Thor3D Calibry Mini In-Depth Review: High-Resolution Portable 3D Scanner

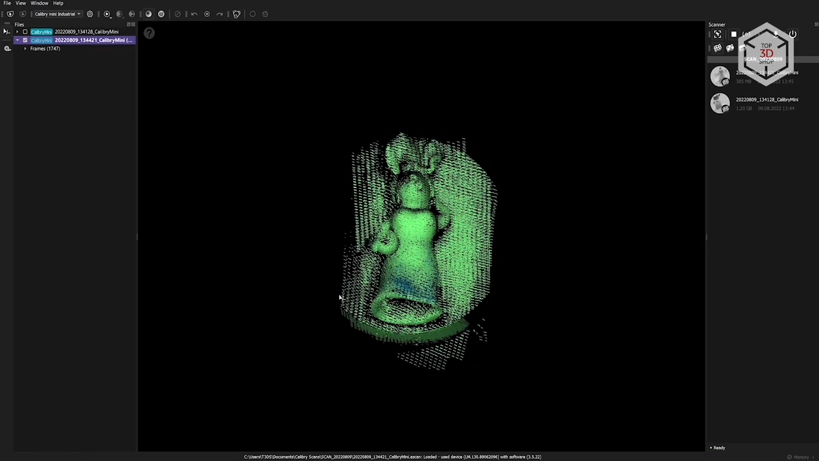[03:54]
In general, software plays a vital role in 3D scanning since it's responsible for processing the data received from the device and converting it into a digital 3D model.
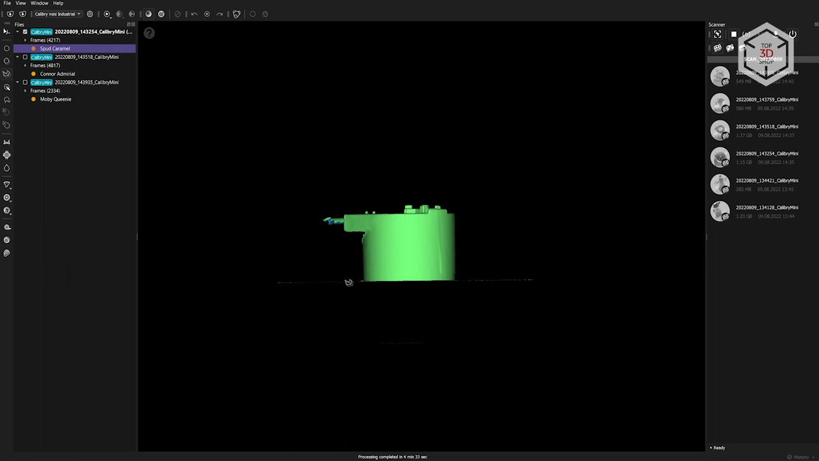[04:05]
Calibri Nest is a far-fetched from an ideal program for these purposes. It's not quite easy to navigate and lacks some useful features.
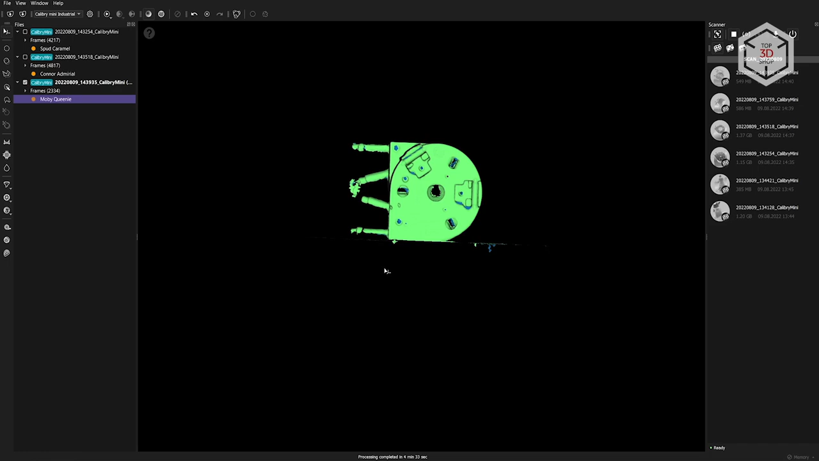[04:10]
But after some time, you get used to the interface and the provided tools are enough for a comfortable workflow.
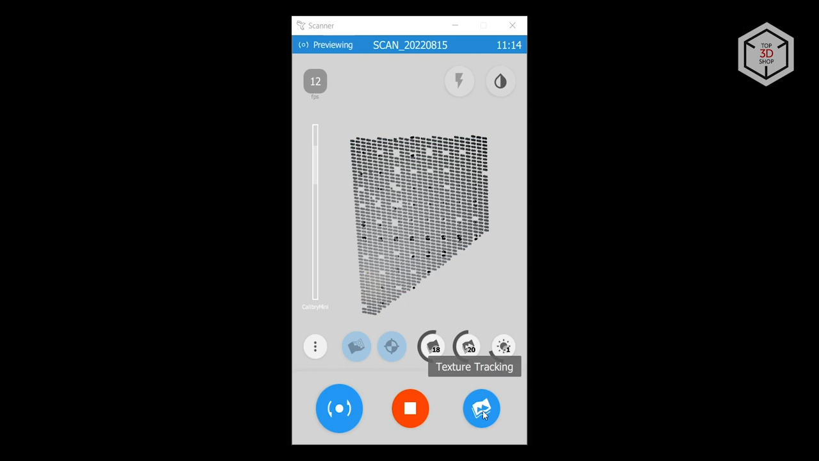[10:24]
If the object has vivid image designs or patterns, the scanner will use them to match the frames.
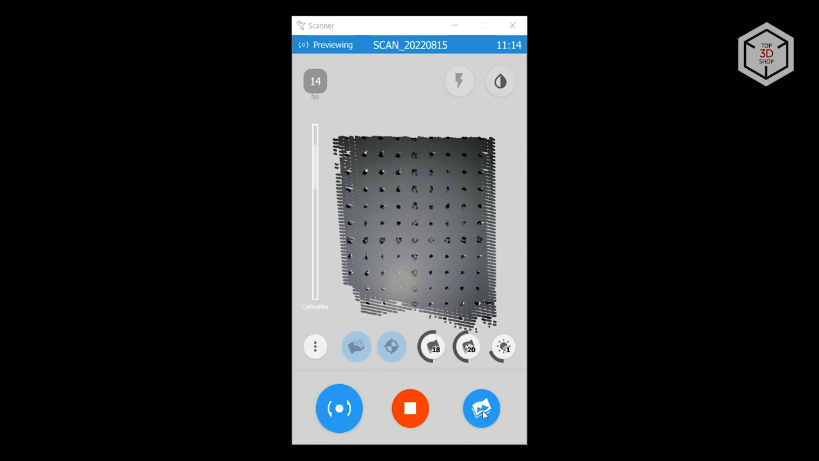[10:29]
Here, it is worth noting that there is no tracking mode that combines the first two, as with shining 3D scanners, for example.
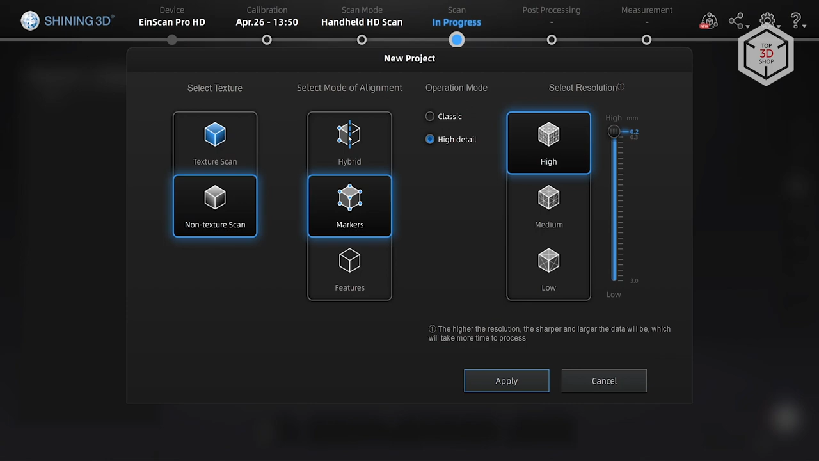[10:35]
Such a mode enables tracking based on the markers,
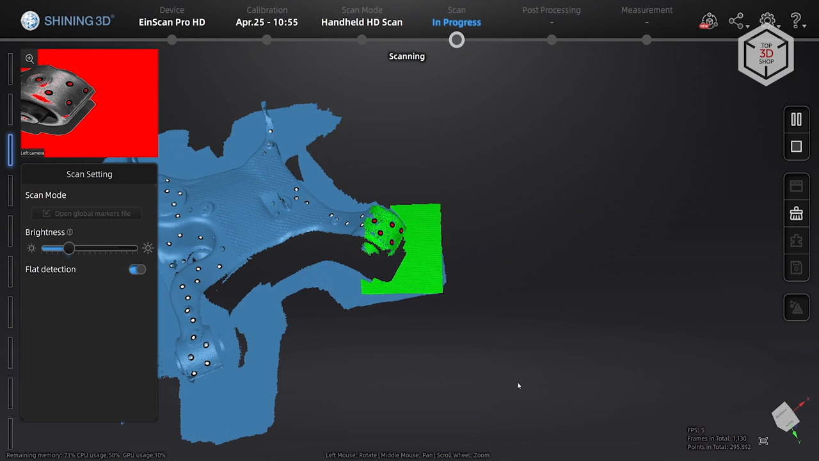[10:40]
but when markers are not enough to keep the tracking going, the device switches to geometry mode and continues scanning.
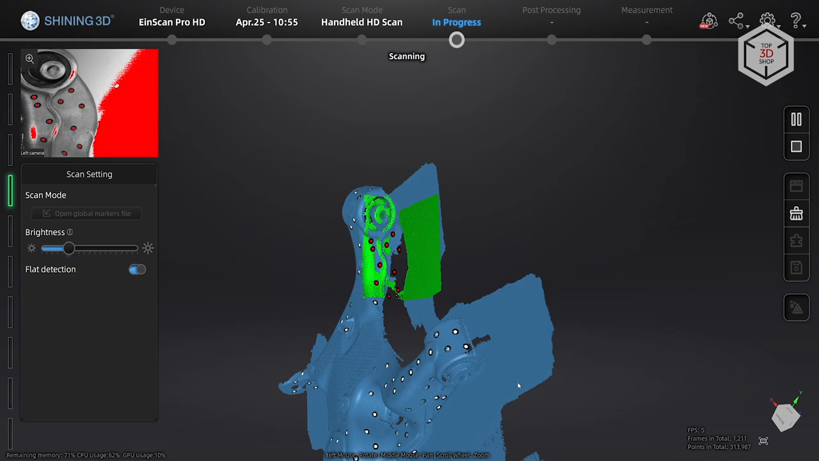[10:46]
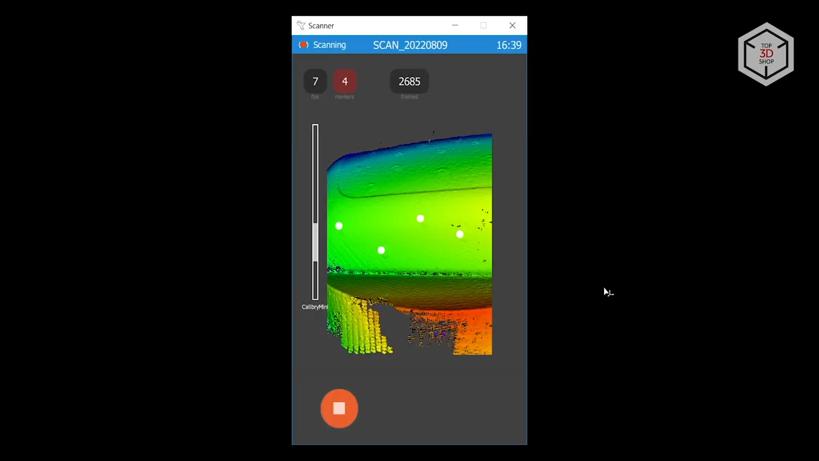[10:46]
Calibri is not capable of doing this, and if it loses sight of the markers, the scan immediately stops.
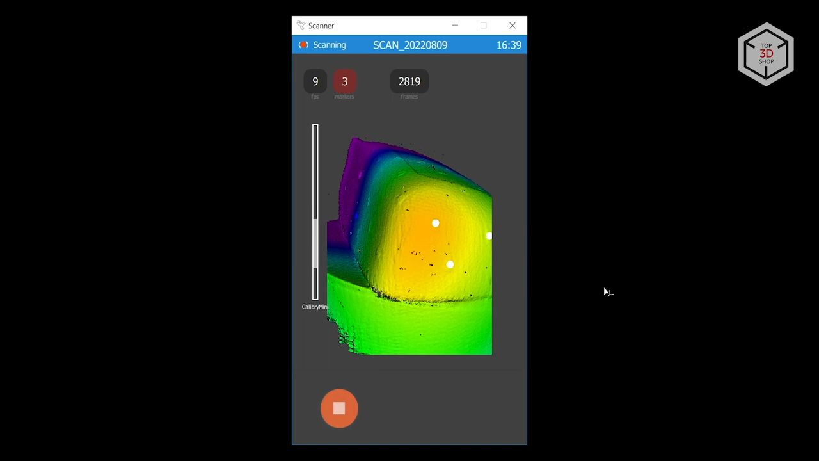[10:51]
It would be nice if such hybrid tracking was added in the next firmware and software updates.
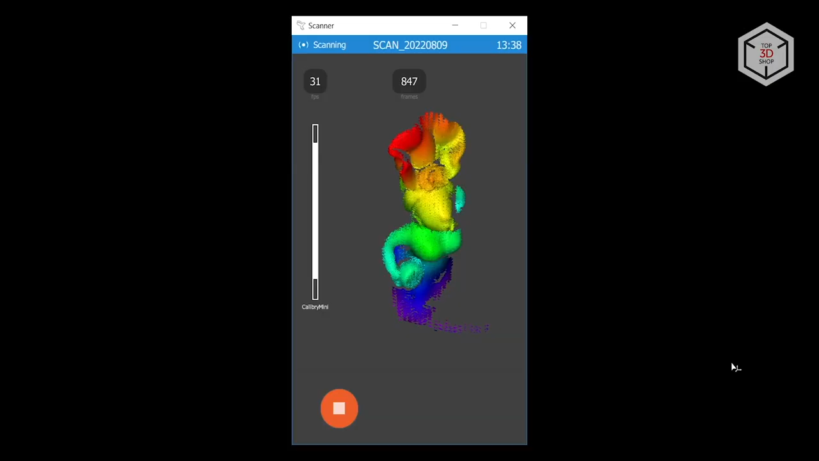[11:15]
The preview window helps to navigate through what the scanner is currently capturing.
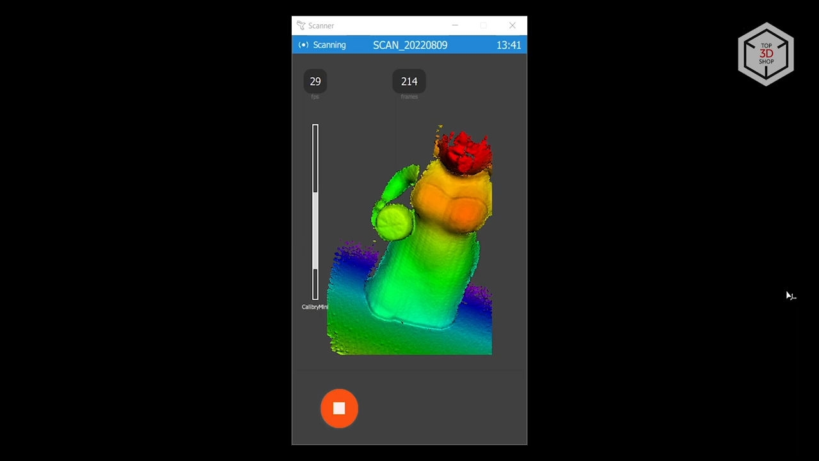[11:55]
In this mode, Calibri immediately displays a preliminary 3D model, highlighting the areas that have been captured and the areas that still need to be scanned.
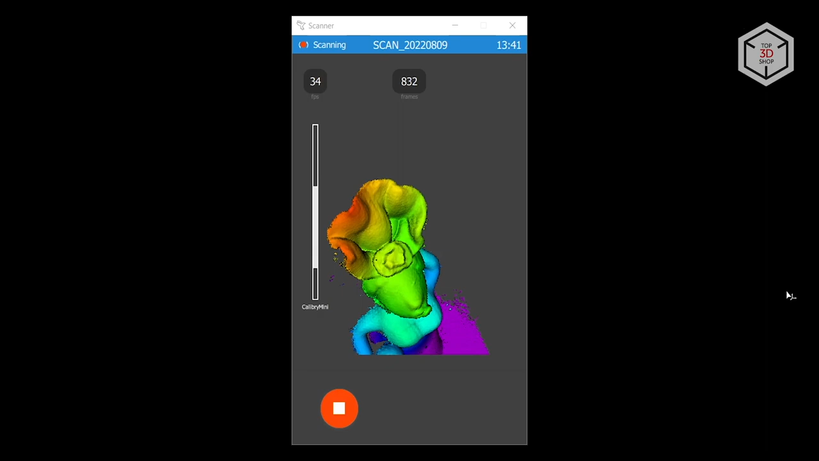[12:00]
The necessary data is gathered by smoothly moving the scanner in front of the object at the appropriate distance.
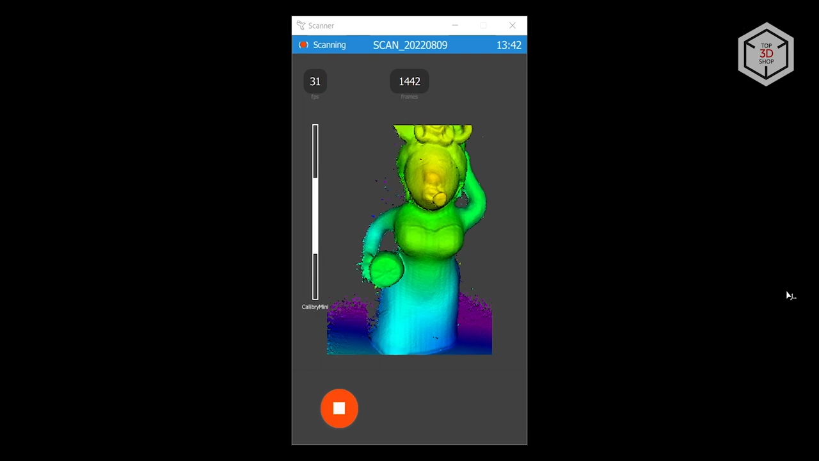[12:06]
Since we are scanning with the turntable, there is no need to walk around the object.
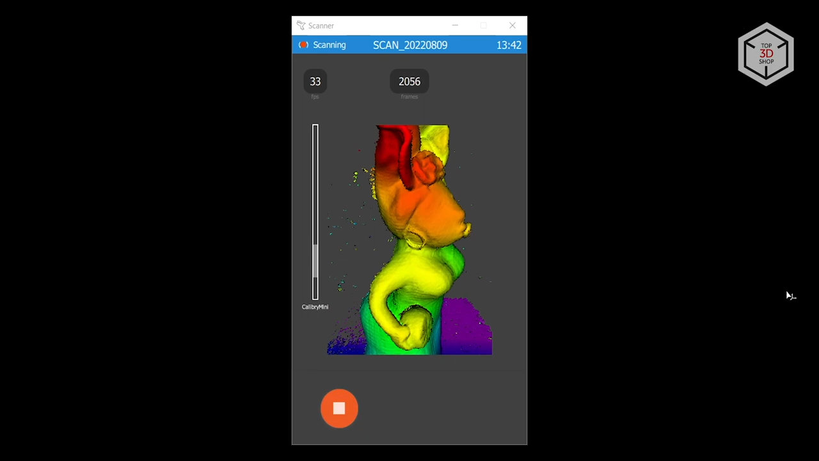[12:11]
The object is rotated on the table's platform by hand, allowing the device to capture the geometry from all sides.
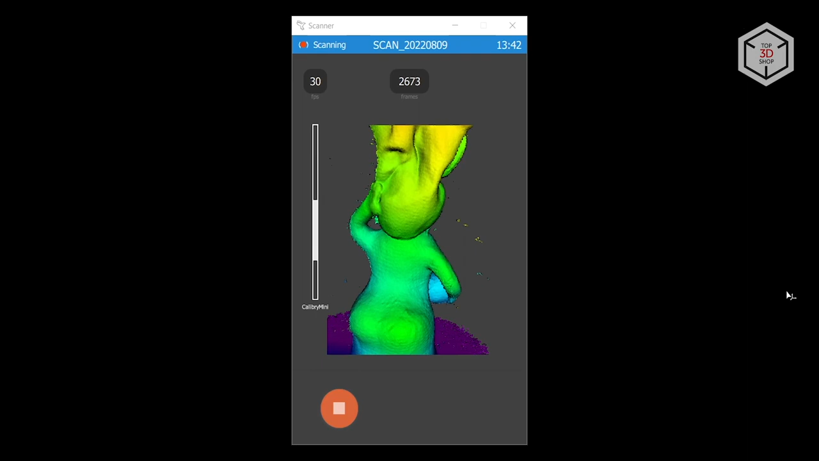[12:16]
The only thing to keep an eye on is that the hand shouldn't get into the camera's field of view and generate noise and unnecessary geometry in the scan.
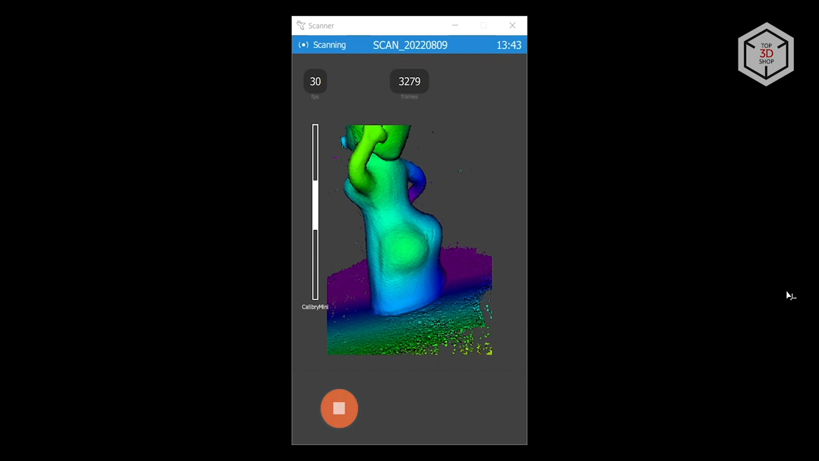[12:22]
You need to tilt and turn the scanner at different angles to capture the surfaces in the holes and dents.
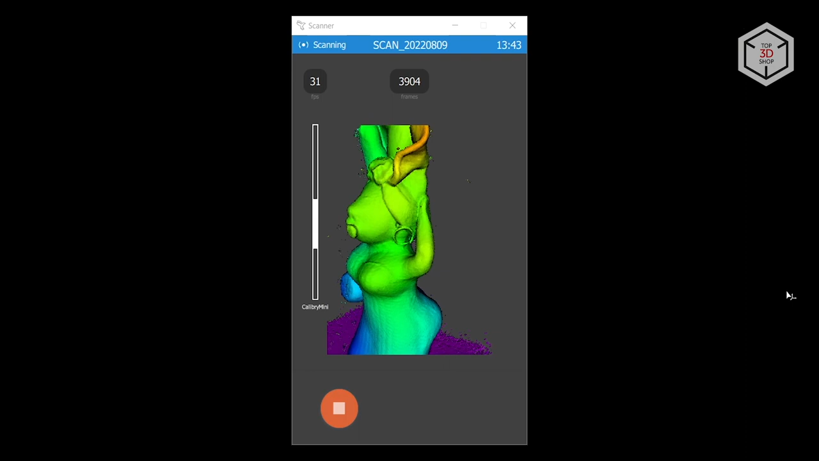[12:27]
The whole process of scanning the figure in a standing position from all sides took about two to three minutes.
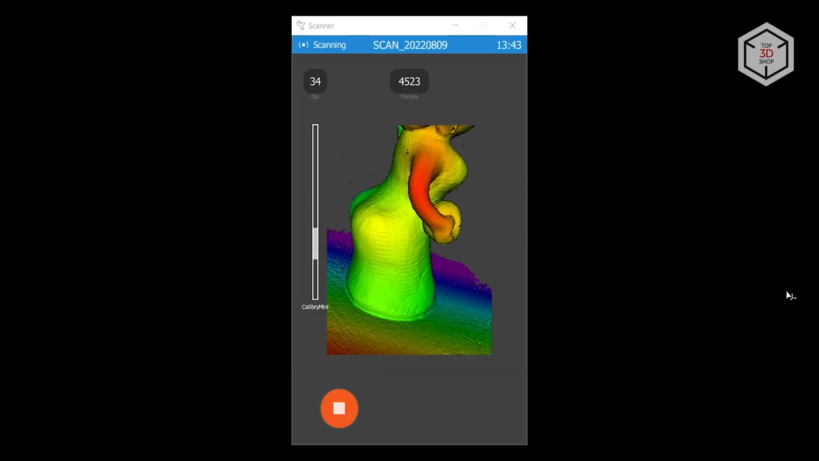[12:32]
In general, this is enough to get a decent 3D model, but just in case,
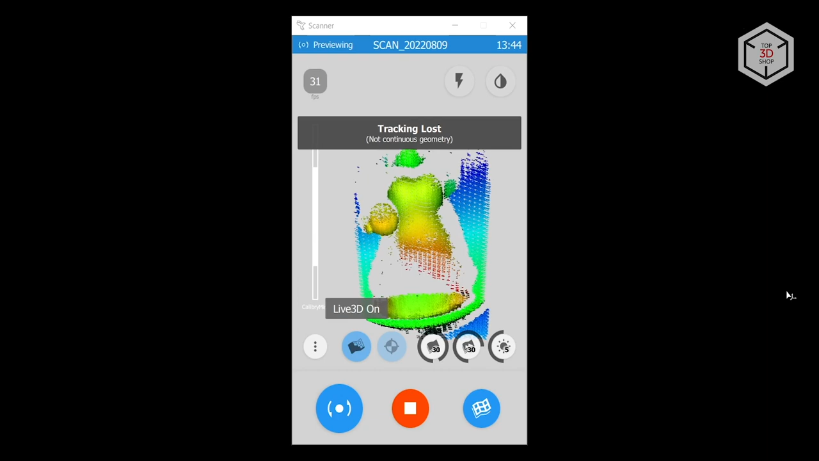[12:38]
we decided to scan the figure also in a lying position in order to capture the geometry from below.